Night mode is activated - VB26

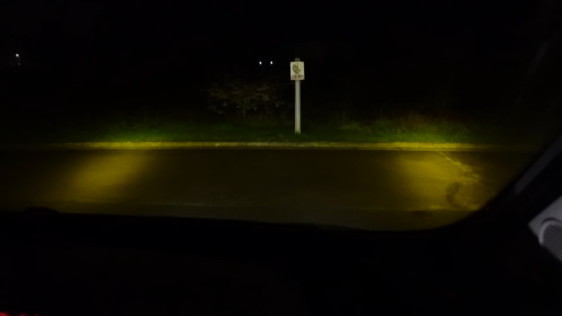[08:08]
So they do light up side of the ditch kind of thing as you're driving down the side of the road. That's good.
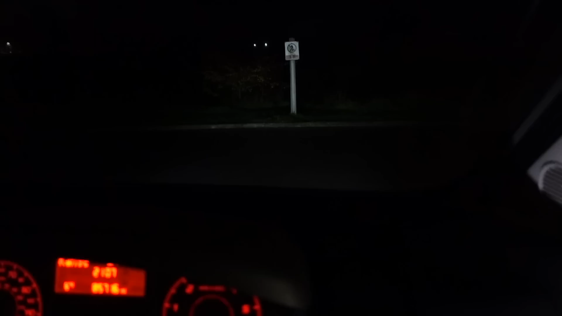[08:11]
Go on, let's have it. Ready? Spotlights. Obviously it's just lighting up a bush right now because that's what's in front of the unit. Yeah, I'd imagine down the road I shall get plenty of distance out of them. So that's pretty cool for me.